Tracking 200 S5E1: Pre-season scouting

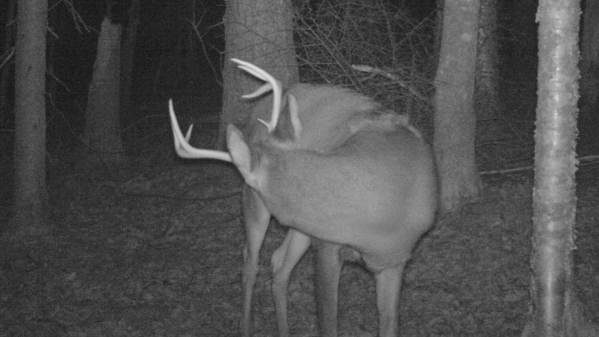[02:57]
All right I had one buck walk past this in early December.